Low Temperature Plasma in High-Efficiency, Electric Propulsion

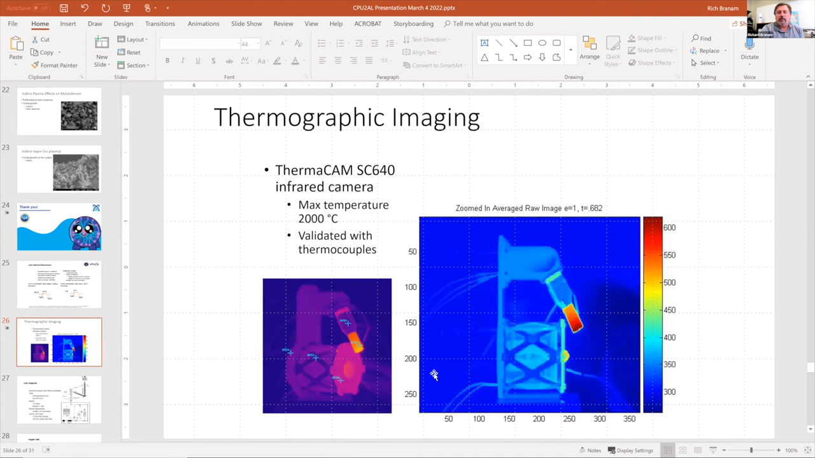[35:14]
We can take measurements of the thermographic images of our, our thrusters. And this is kind of cool shows where the hotspots are, where the erosion rate is going to be the highest and things like that on our surface. But the laser induced fluorescence diagnostic uses a moncrometer,